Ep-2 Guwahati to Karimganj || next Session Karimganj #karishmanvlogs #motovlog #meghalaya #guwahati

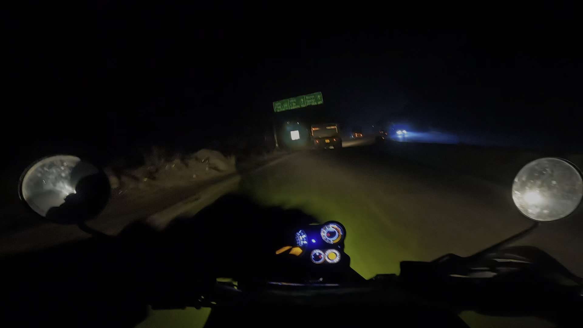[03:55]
शिलोंग 80 किलोमीटर है, 80 किलोमीटर शिलोंग, तो नीचे से लेके जाना पड़ेगा।
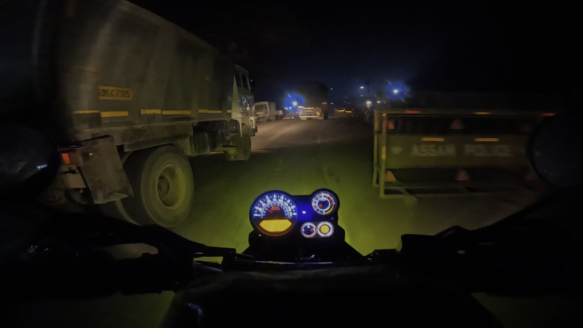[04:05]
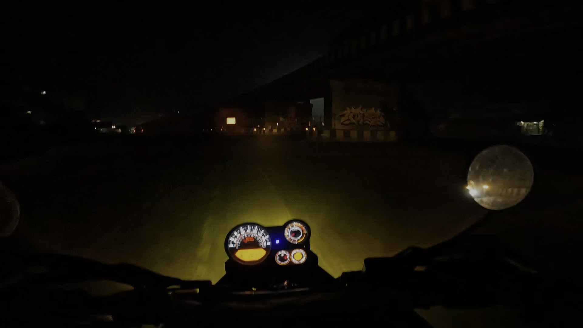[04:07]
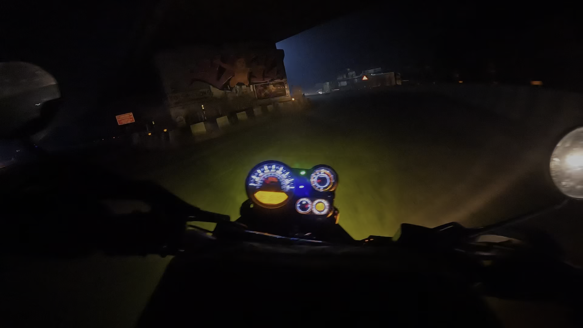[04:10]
तो ये शिलोंग रोड, तो फाइनली शिलोंग रोड पे हम लोग घुस चुके हैं, महाबली और मैं।
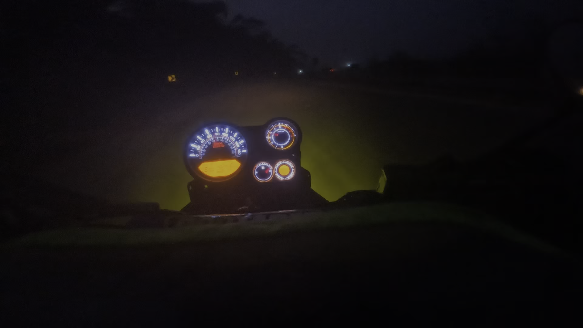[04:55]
ये टर्निंग है, हिल्स है ना, और फायदा इसलिए हो रहा है कि ये 4 लेन है, रास्ता भरा है, लेकिन फिर भी सावधानी से जाना पड़ेगा मेरे को। द सन इज कमिंग, द सन इज कमिंग।